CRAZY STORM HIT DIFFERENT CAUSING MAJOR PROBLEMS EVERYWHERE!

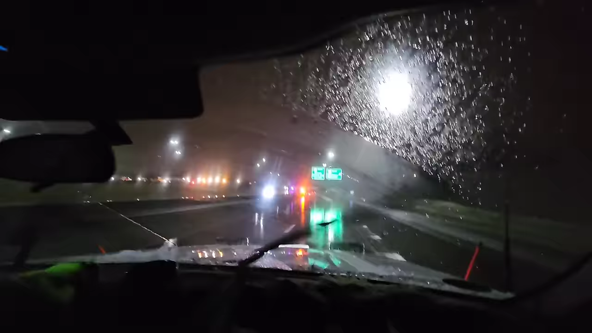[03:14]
TQ's recording. I'm in the driver's seat driving. Watch. Can't even see that guy. No, that was bad. What was he doing out there? He's putting flares. They're putting flares out. There's a fire truck going that way too. It's coming down this way, so okay. Keep watch.
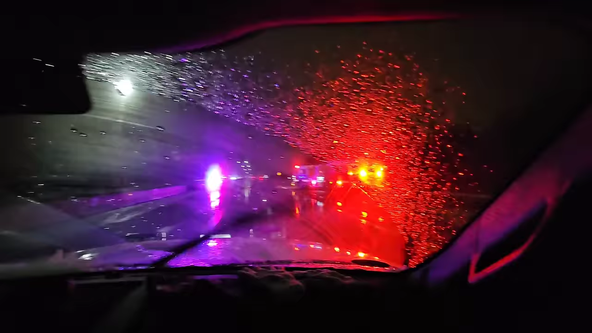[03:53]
Get over, I guess, to the furthest. There's nowhere for me to go. Just give me a second here. Anybody coming down that off ramp? Yes. Tell me when it's clear. I'm not trying to get plowed. Go, go, go, go. Good? Yeah. Well, there's a car down over that hill. Did you see that?
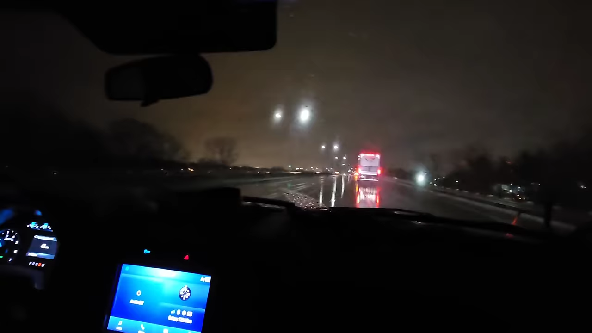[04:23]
I didn't see the car on the hill. I seen it sitting right there, though. All right, guys, so this is a big problem because this isn't like our typical storm.